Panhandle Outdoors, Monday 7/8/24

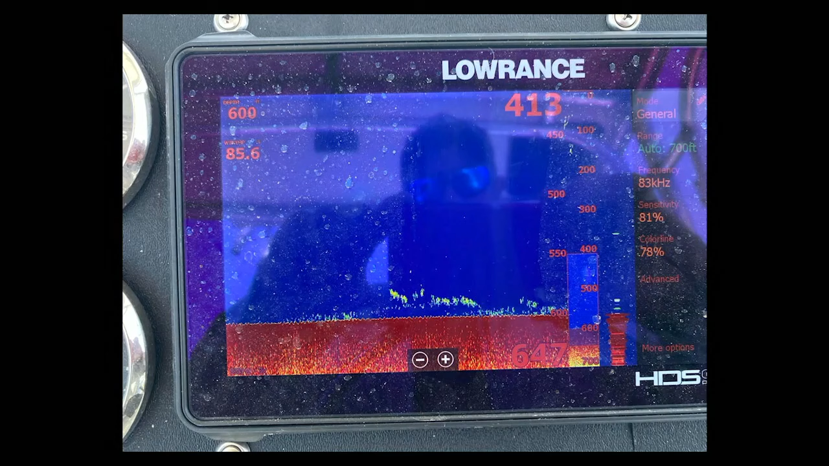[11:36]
Here's technology at work. This is technology. Let's look at this picture right here, Flint.
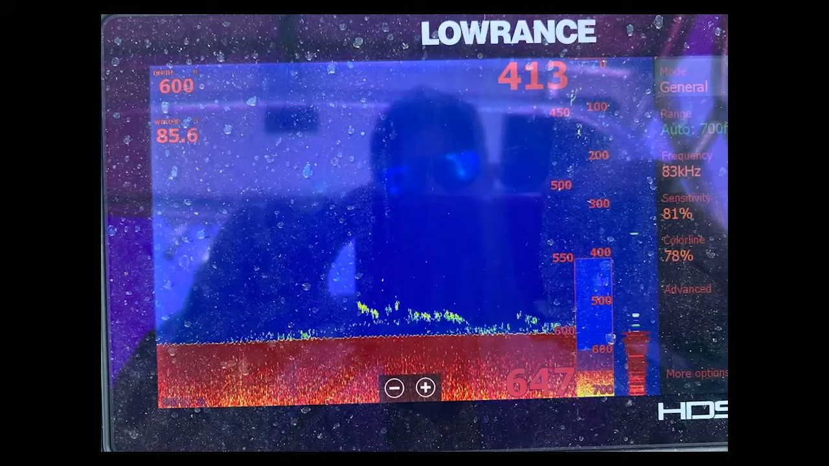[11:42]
So tell us, what does this tell you as a fisherman? That says that we're in 647 foot depth. Whoa. And that there is fish there that are close to the bottom. That looks like a good place to fish. All right, so all those little marks at the bottom, it's all fish. Yes, as far as I know. Yes. So this would be 600 feet, this would be commercial.
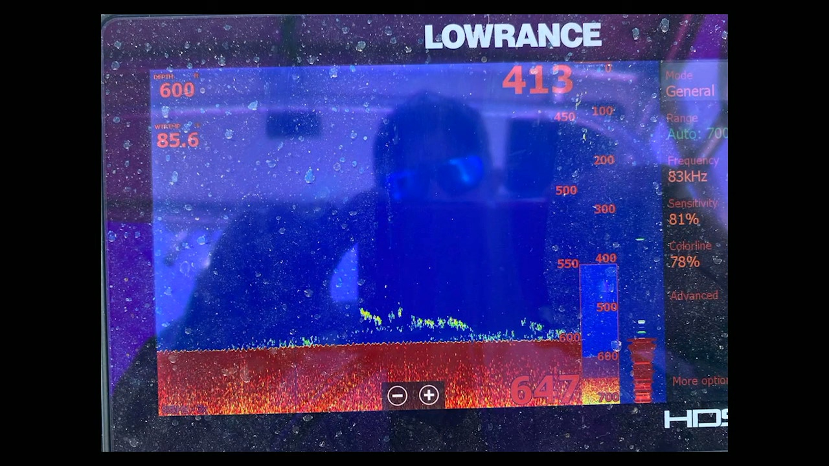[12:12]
That right, that particular, that particular location is on that offshore pipeline. Offshore pipeline, and so that tells you a lot right there. So anyway, so our next picture, we've got this, about from different strip.
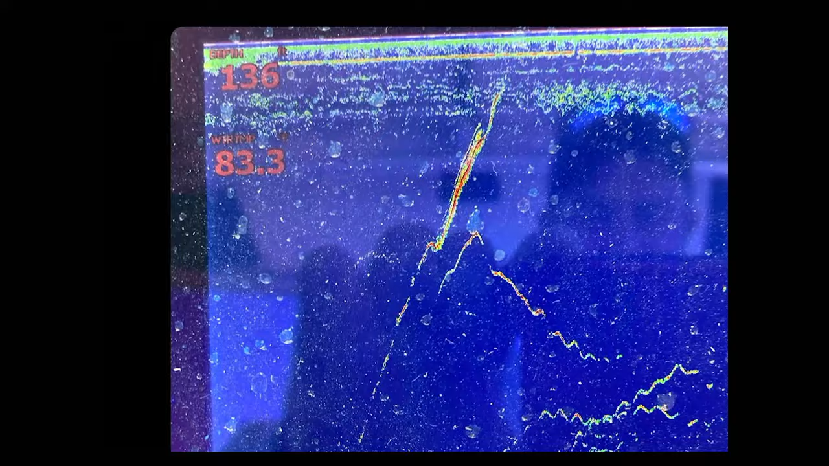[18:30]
I'm going to go to center. Whatever we were talking about is sort of being in the center of the screen. So, okay. We were fishing this offshore. This has been a couple weeks ago.
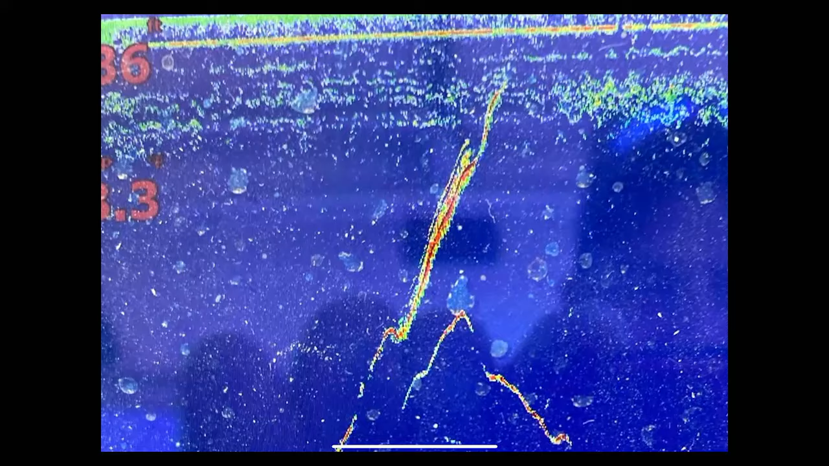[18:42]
And spot lock trolling mode, there's some technology for you. Well, what that allows it to do is paints a picture of what's happened. And that last picture, if you'll notice, is a big fish coming out of the bottom and getting a flat line. Okay. It looks like a lightning streak coming down.
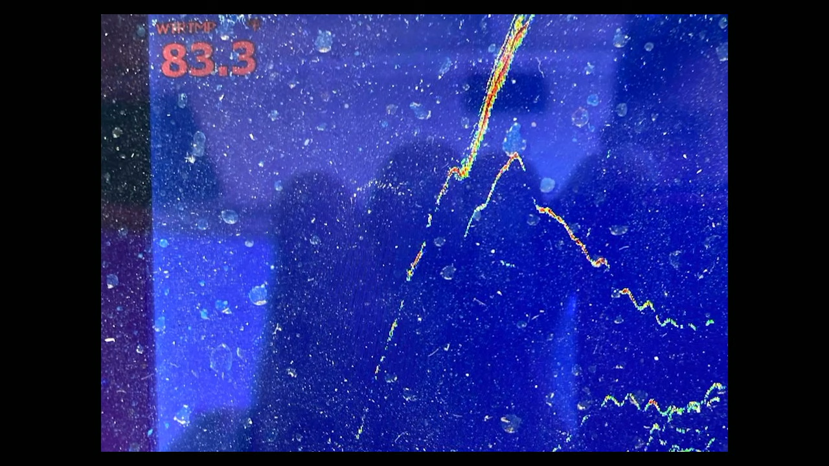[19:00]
It looks like lightning. So, go to the bottom right here. So, this is, so what happened, there's a fish swimming up. Go ahead. Yep. Exactly. A nice, you can see, see the good red streak of it right there.
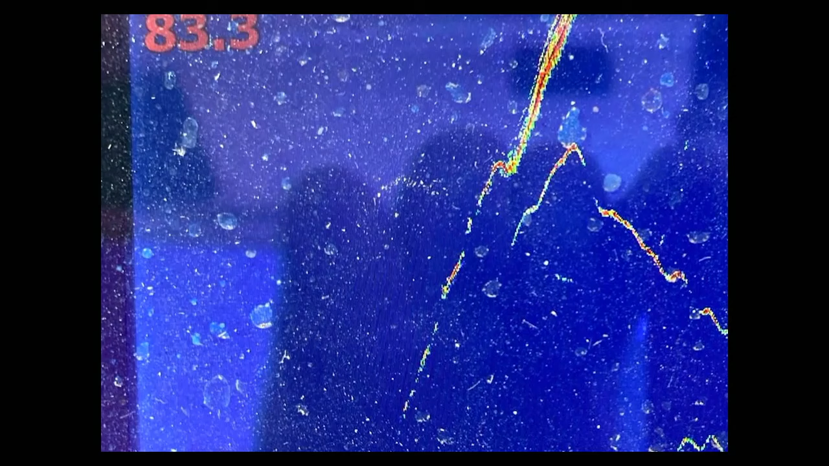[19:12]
You can see that right there, it's a good fish. And you can see right there where it gets the bait. Okay, right there. And there's where the fight begins. That's about a 12-pound red sniper.
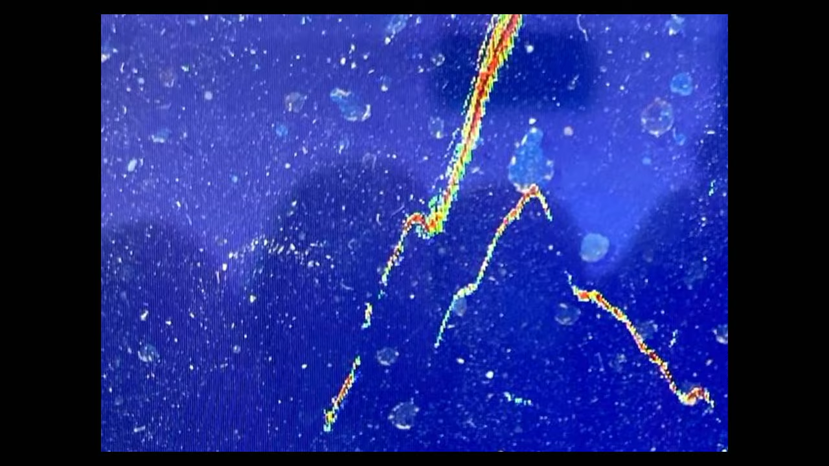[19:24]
So, then from here on up, he's fighting, he's fighting, he's fighting even more as he gets to the top. Yep.
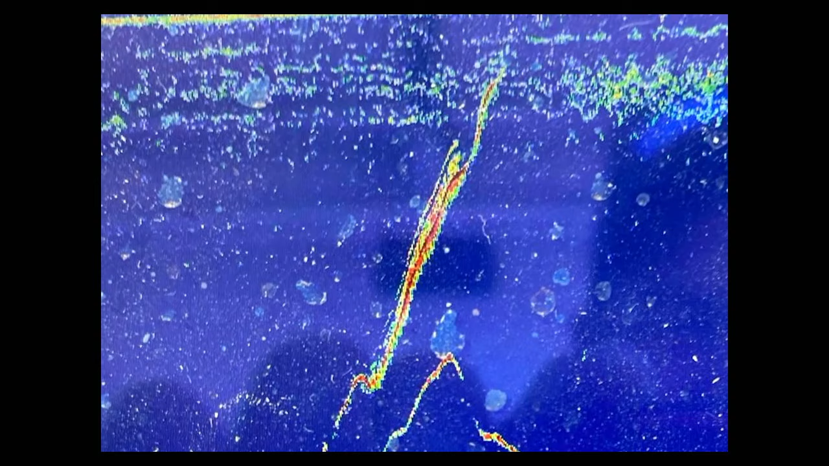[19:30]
And if you'll see right there next to it on the right, and I didn't notice that, that's something else that probably followed that fish. Exactly. And then went back to the bottom after it figured out something's not right here.
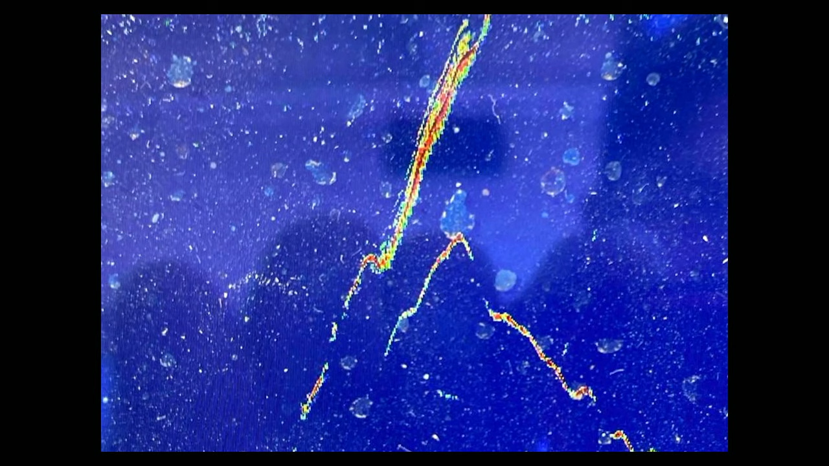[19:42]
That's a big fish that's there on the right. And I did not see that until just then. And you can see it going back to the bottom, going back.
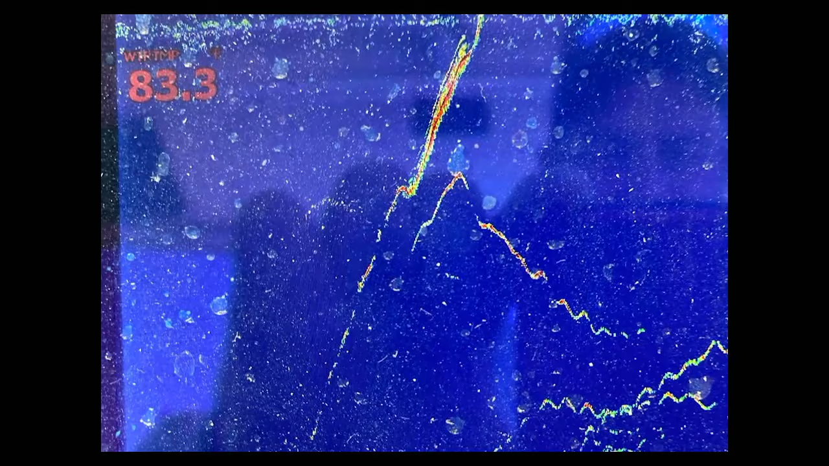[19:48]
It's swimming away. Yep. It's swimming away. But that's, yeah, there it is right there. 12-pound red sniper on the flat lane. What a great story.